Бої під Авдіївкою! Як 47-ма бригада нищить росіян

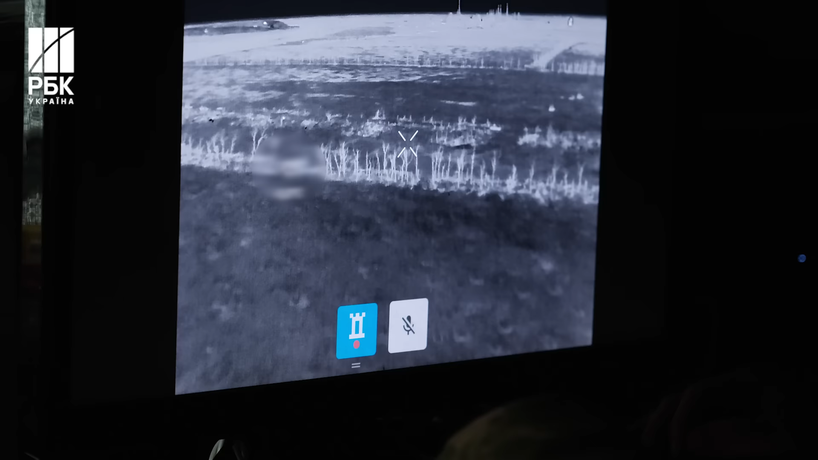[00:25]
Я думав, коли на Бахмуті там колись проскакували фотографії, що так само і кучі трупів, вони під них ховаються.
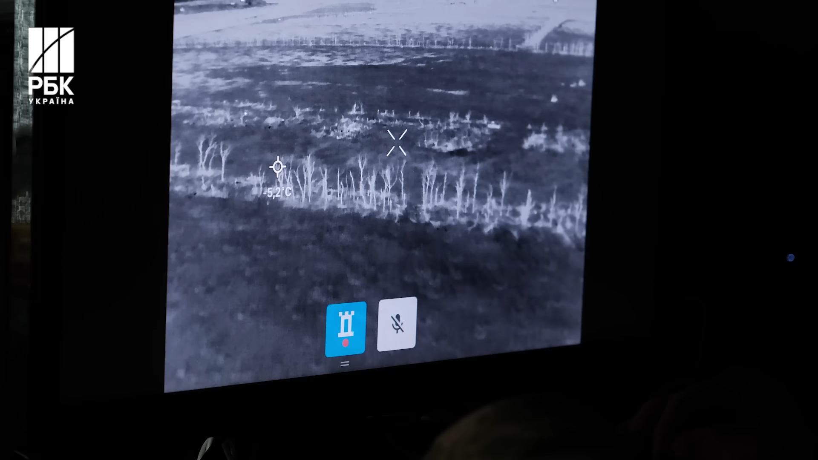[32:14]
Ну, я думав, це може там якась, не знаю, одна така ситуація, одна місцина. Але щоб вони отак два місяці підряд по своїм трупам лазили.
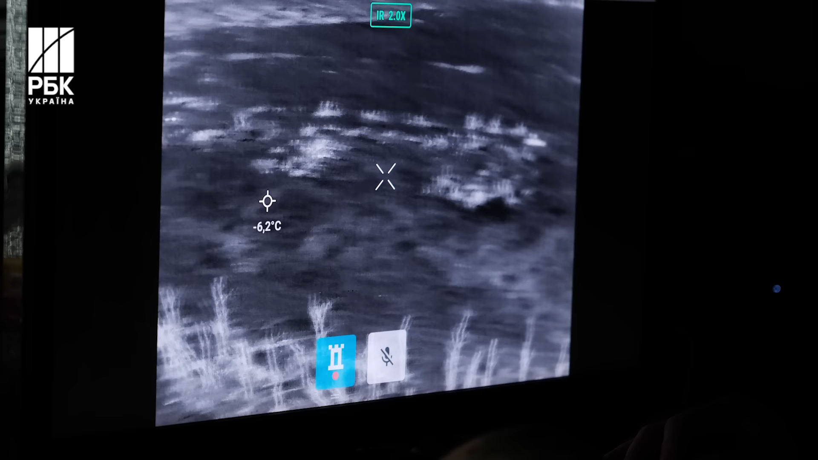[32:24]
On screen: spot -6.2°C
І вони прямо по ним йдуть і далі, да. Їх не забирають? Вони під них ховаються, під труп залазить.
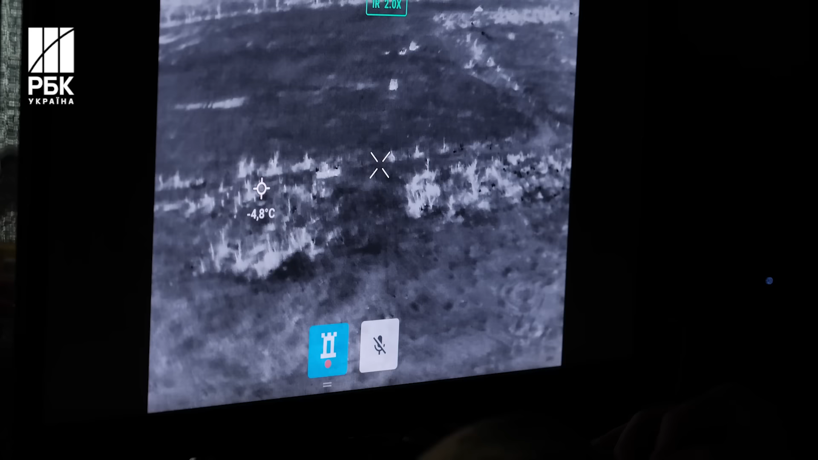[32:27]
On screen: spot -4.8°C
І бувало так, що по 12 годин під трупами лежали.
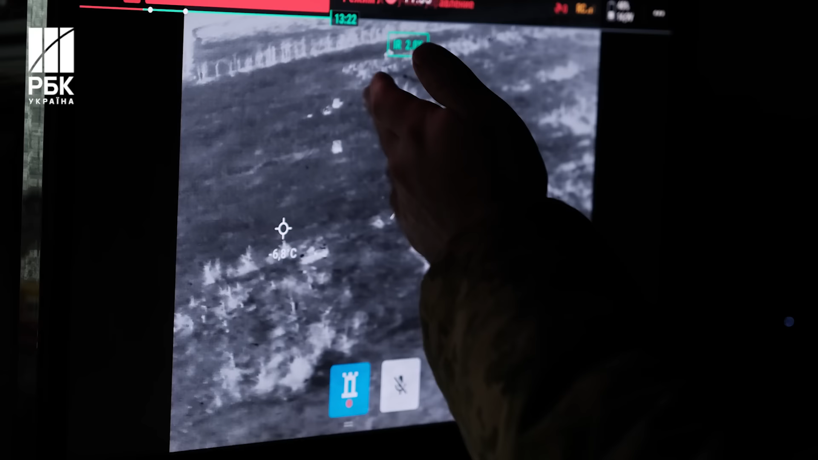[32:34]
Ну, ось це вся техніка, це все ворожа техніка. Вона заїжджала, угу. Її тут розбивали. Тобто це ось вже була пряма лінія контакту.
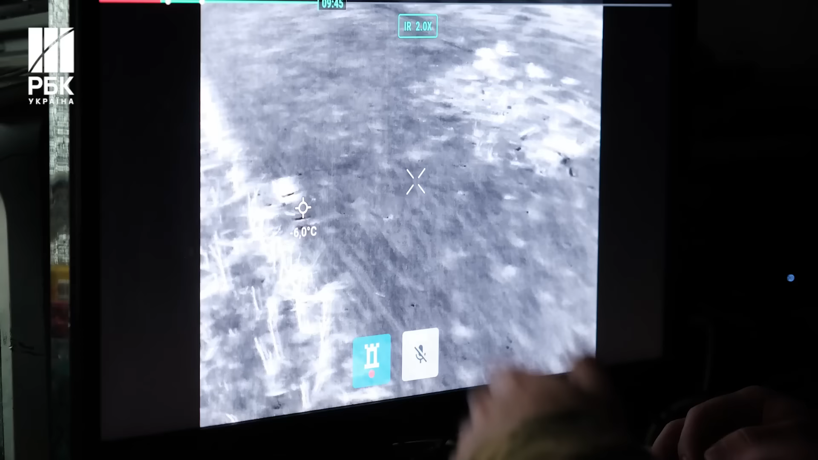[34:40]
Ось танк. Бачите, від... А ні. Це БХ, так ось. Ось під нами. Бачите, відкинути. Влітялися. Да. Ти написав про... Все, вони ж влітіли вже. А, колись тут було так... О, оце все такі чорні плямки.
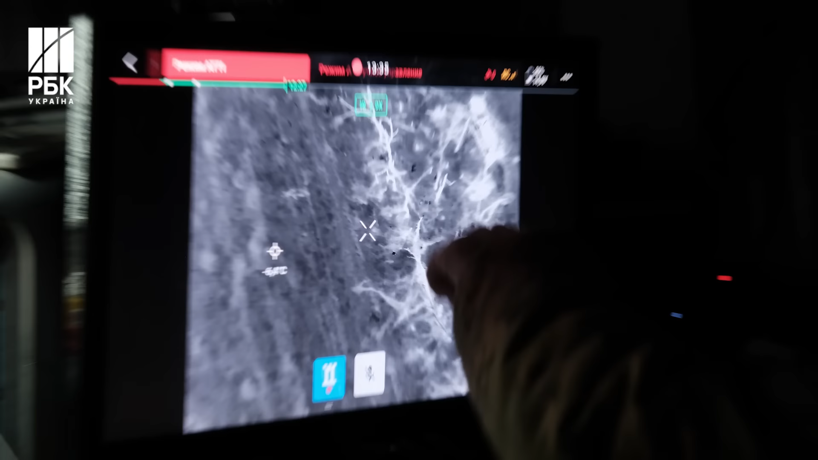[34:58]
Це все будуть трупи майже. Але, я ж кажу, раніше їх тут було набагато більше. Їх порозтягували і собаки.
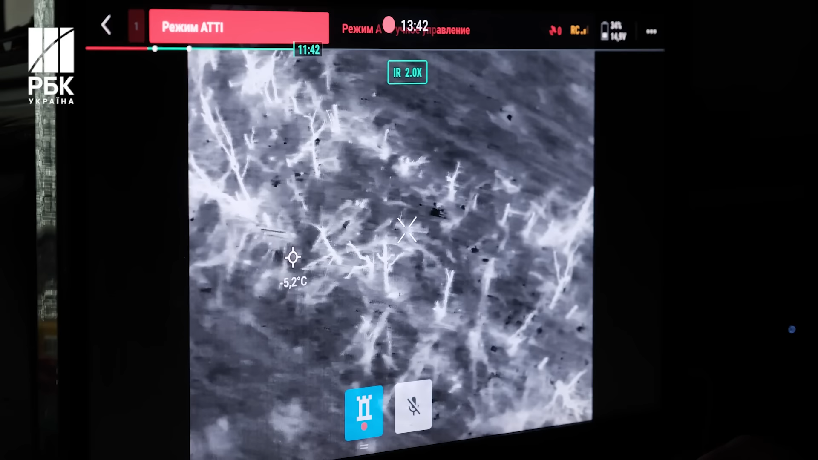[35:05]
On screen: spot -5.2°C
Якщо, і, то, якщо день і сама природа вже.
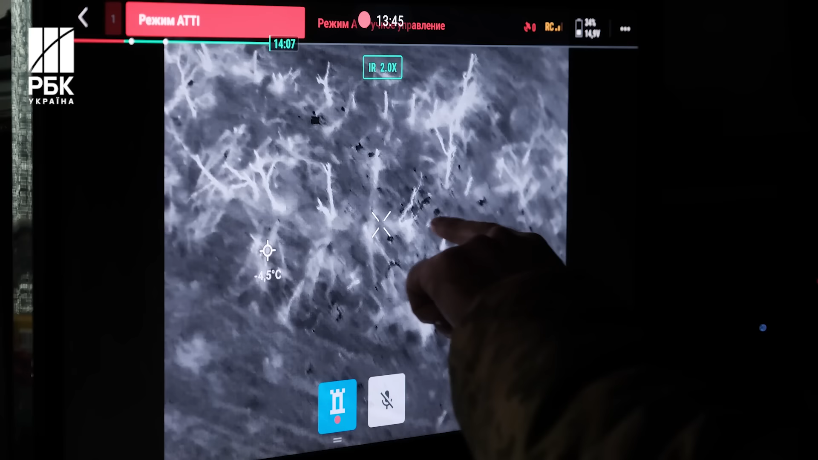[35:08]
On screen: spot -4.5°C
Ось, бачите, вона навіть видно, як він лежить. Раз, два... 3, 4, 5, 6, 7, 8.
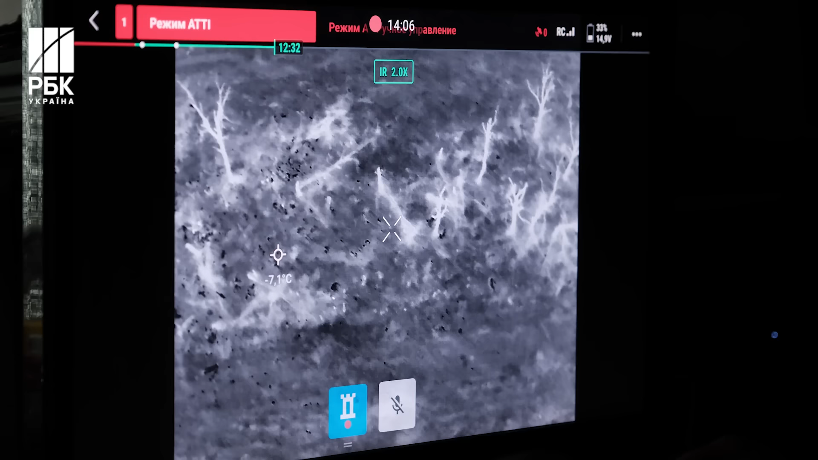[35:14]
On screen: spot -7.1°C
А бувало так, що оце все, це вже і поростягло. Бувало так, просто вони. В ряд вже. В ряд. Один просто поряд з одним. Відтягуючи.